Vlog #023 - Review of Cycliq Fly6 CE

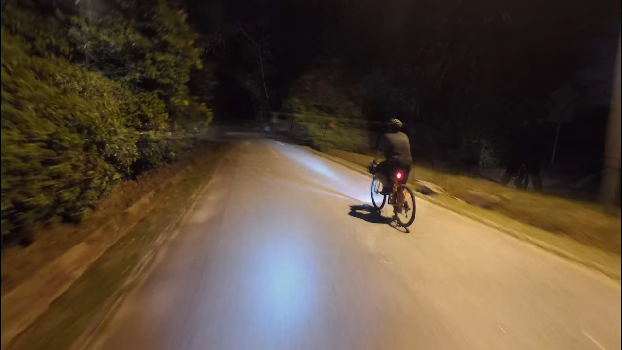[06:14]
All right, here you see me and Melvin Cheng actually going out for a night ride and you're going to see footage of what it looks like at night. And as you can see it's not too bad at all. I mean night is tough and it's picking up all the details.
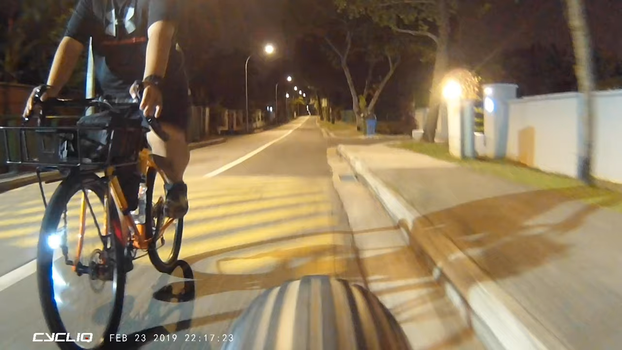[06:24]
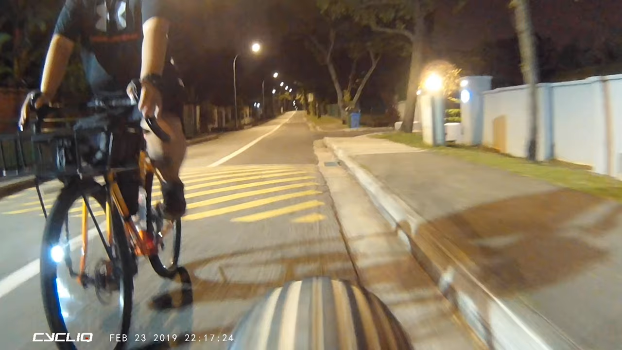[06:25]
You can actually see Melvin's face later in some of the scenes.
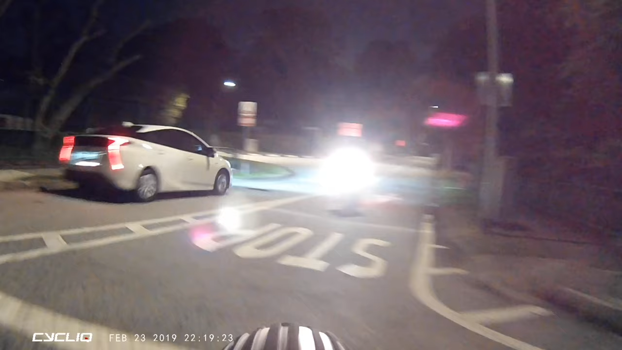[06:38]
their light would just block out everything but it's still, you know, you're still able to discern some details.
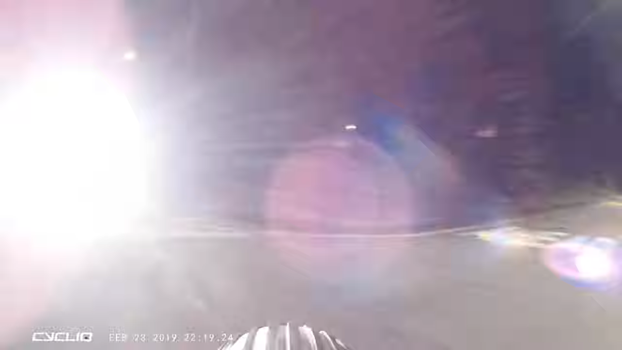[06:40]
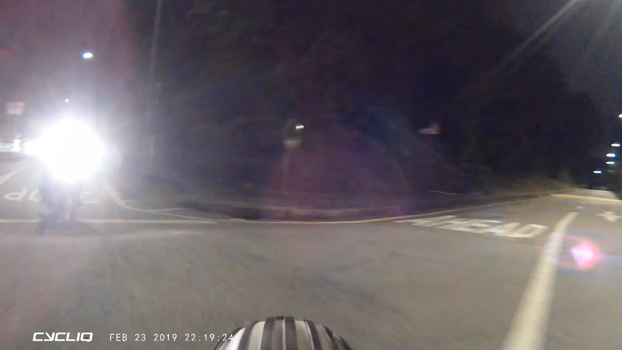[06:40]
So it's very important right there. All right, so I keep riding and you know, this part is pretty well lit.
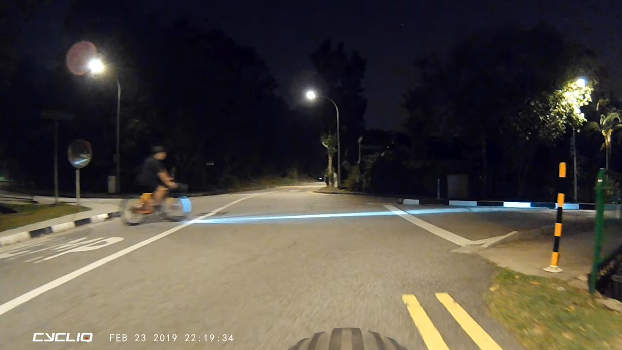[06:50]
It's still the road and all that.
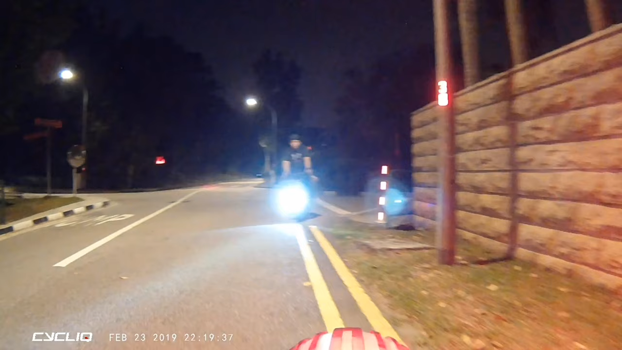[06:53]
In a while later on, we'll go through more challenging off-road terrain where, you know, there's no light whatsoever.
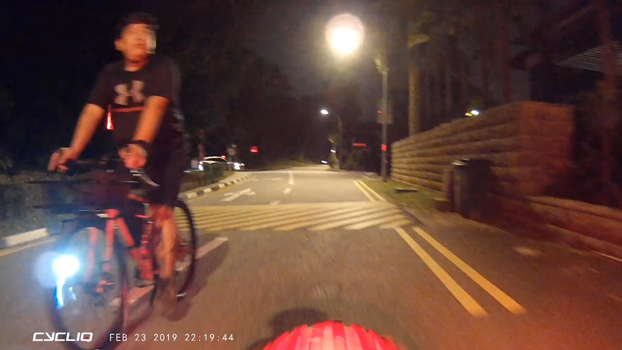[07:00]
So here you can still, just to let you see, here's an example of a car coming up and you can see that semblance of the license plate there.
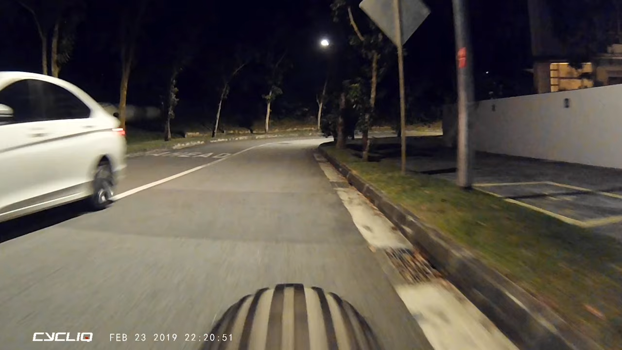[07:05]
You might have to freeze frame and all that.
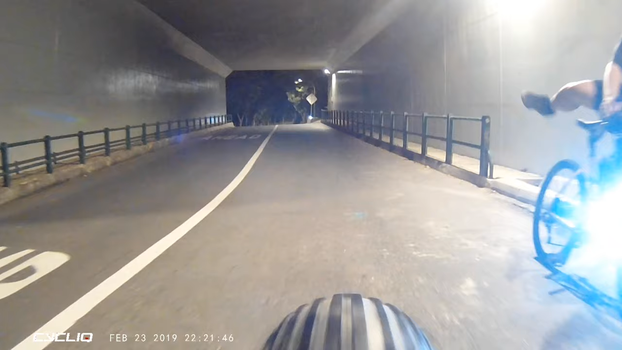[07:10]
And here we are going through a tunnel under the expressway
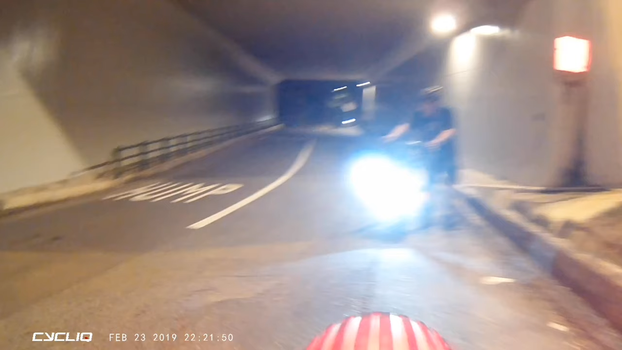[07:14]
and you can see everything's still in detail.
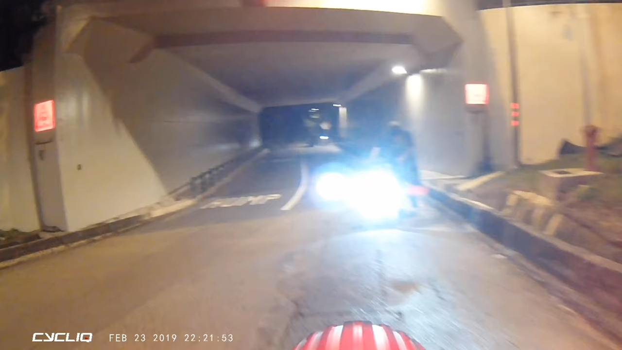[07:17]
And we're climbing a hill and I'm like really pounding the pedals to climb.
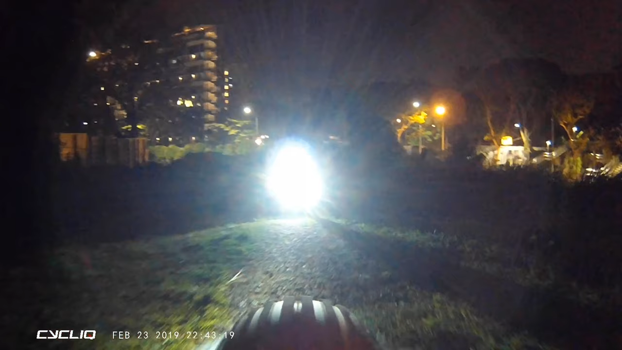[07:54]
And all you can see is Melvin's lights. Otherwise, the rest of it is just nature.